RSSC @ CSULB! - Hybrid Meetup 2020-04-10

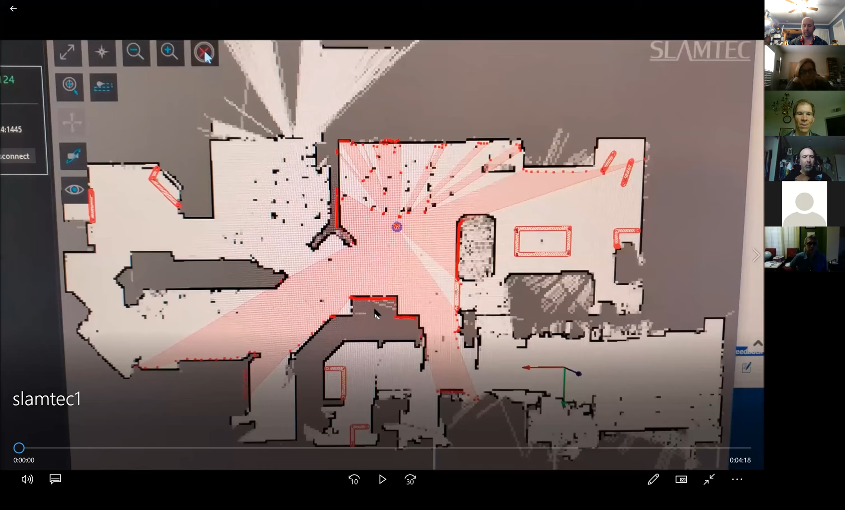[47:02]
yep yeah so this is you see the map you see the map yeah we can see the map okay yeah so um this is the map that's loaded and uh actually this is a this is the one i fully annotated with uh actual um manually placed uh walls uh for that the lidar wouldn't see for instance